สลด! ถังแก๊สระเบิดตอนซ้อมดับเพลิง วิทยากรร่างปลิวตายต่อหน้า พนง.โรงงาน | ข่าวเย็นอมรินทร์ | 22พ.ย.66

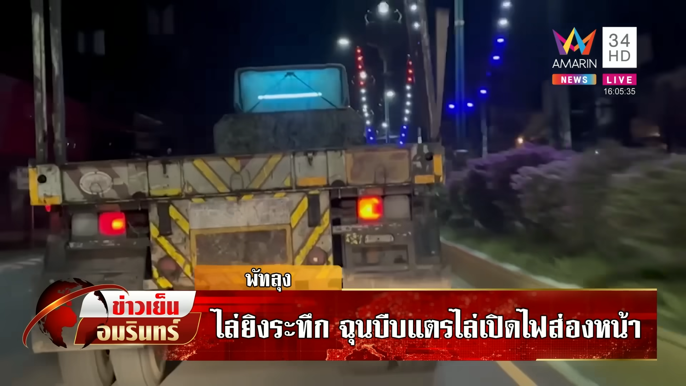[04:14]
ได้ค่ะซึ่งตรงนี้คุณที่ขับรถปันทุกเขาก็บอกว่าสาเหตุคงจะมาจากการที่บีแปรและเปิดไฟสะปดไล้ซึ่งอาจจะไปแยงตาเขาได้ฟังเสียงพี่ค่ะไม่จะหลุจากได้กัน